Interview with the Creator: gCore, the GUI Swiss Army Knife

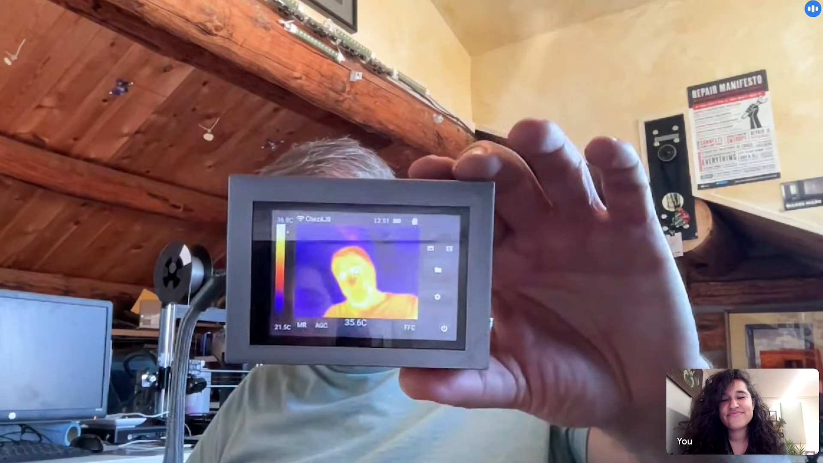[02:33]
On screen: spot 35.6°C, scale bottom 21.5°C
So you should be able to see my ugly mug as a thermal image in the front of that screen. And it worked really great.